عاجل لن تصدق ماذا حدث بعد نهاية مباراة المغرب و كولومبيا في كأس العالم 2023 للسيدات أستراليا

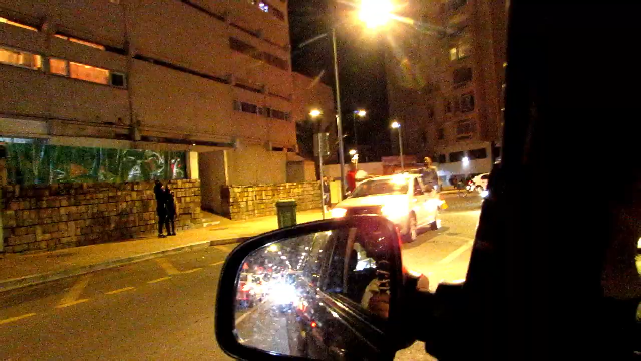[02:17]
صبروا معنا كما كتشوفوا جماهير مغربيه. مبروك، الف الف مبروك للمغاربه كاملين.
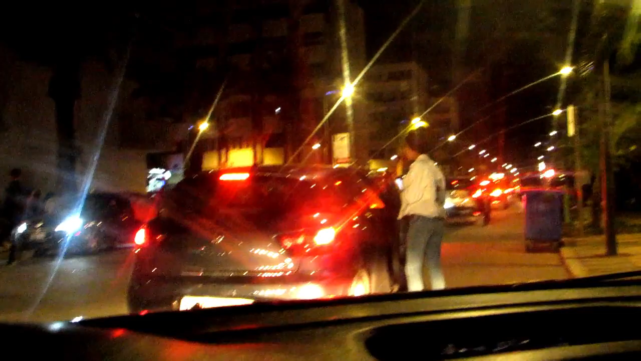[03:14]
هادشي كنتمنى، هو اجواء رائعة جدا جميلة، كاين استحامات كل مكان كما كتشوفوا.
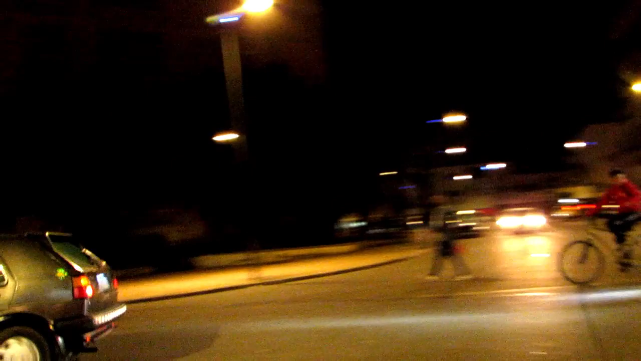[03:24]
الناس هازين الرايات المغربيات، كل واحد كيشجع فريق المنتخب المغربي.
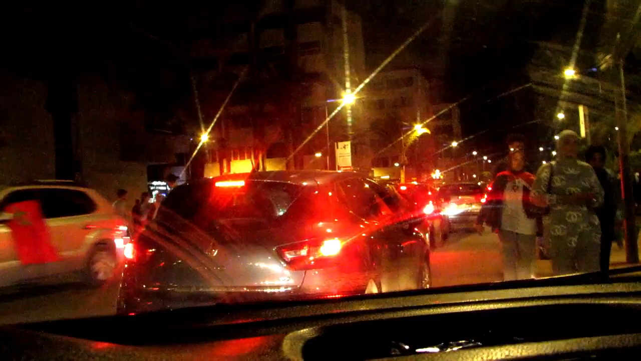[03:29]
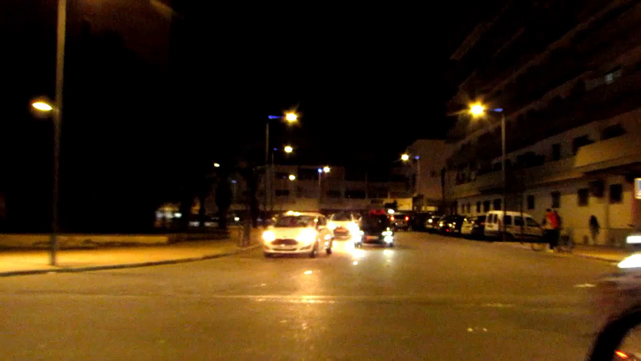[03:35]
كما كتشوفوا، شوف تبارك الله، شوف شوف كلشي كلشي داير الراية مغربية، احتفالات في المستوى.